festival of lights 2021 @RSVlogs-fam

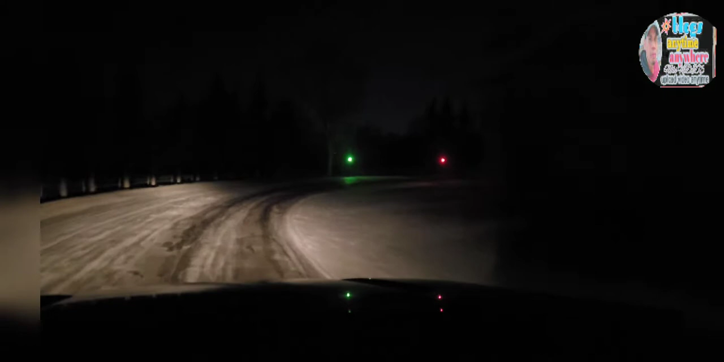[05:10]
Festival of Lights, Red and Green. Oh, ang pikas stop. So, laing adlaw diri. Kaani bayad pero karon free entrance ani. Pag drive through sa gabi na. Drive through sa ilang lights. In a slow down.